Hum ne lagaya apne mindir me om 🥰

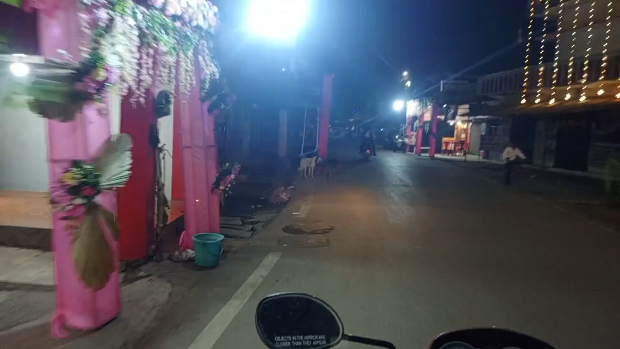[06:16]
देखिए गाइस सारी दुकान है, देखो बंद है क्योंकि आज छुट्टी मना रहे हैं ना सभी लोग।